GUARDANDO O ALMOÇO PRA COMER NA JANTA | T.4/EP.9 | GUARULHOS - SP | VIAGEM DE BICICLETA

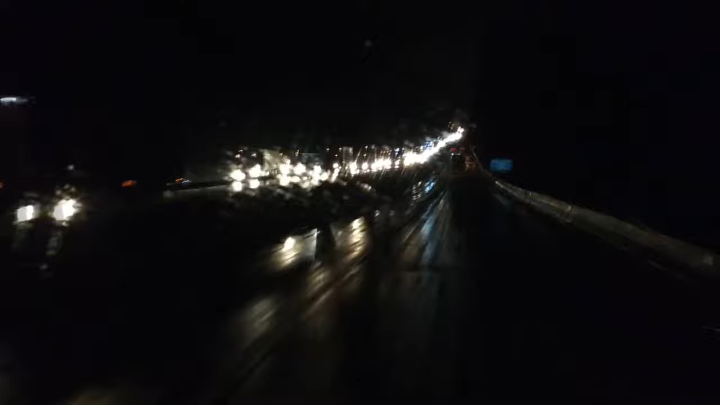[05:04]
Olha o engarrafamento na outra pista Isso aí é o pessoal que tá indo pra Curitiba Ó Caraca